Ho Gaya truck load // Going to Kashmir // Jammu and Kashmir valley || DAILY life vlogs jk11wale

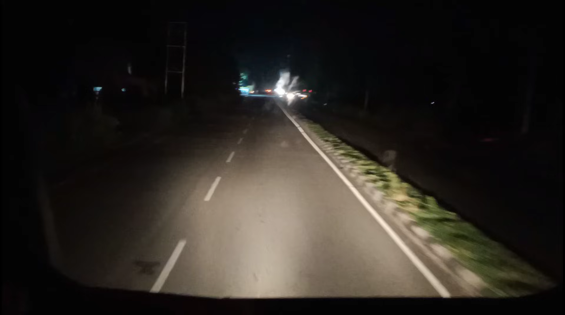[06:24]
के लगबग है बाई चावल चादी हमने अब को अधा डेली वार्क है अबको अधा डेली वार्क है अधा गाड़ी चल रही है हम चलती
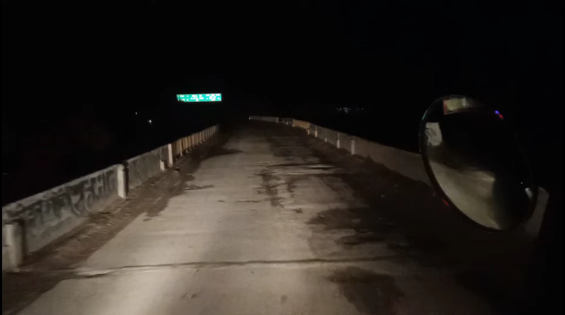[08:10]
करनाल के देखो कि पो जब राहिए अच्छी रोड भी चलने को
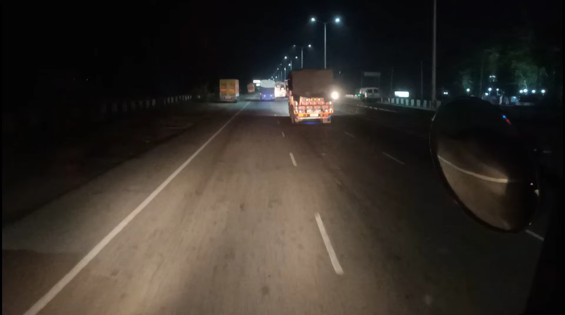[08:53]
नहीं आए तो 6 लान पैंड या जिए शीश कंदर हो चुके अगरी कि ढूंए जूब ओढ़ साफ कर लेते हैं चाय भी पीलेते हैं बज्ए बाई टाइम 3 तौर से भारा माईस्टाल इसमे लागाँ एक एकार कांड़ चाहे बाठरूम और चाहे पीते ही जाय सो चाहे बज़ने वाले बहुत भी नीद आज़ी थी आंख्याँ भीए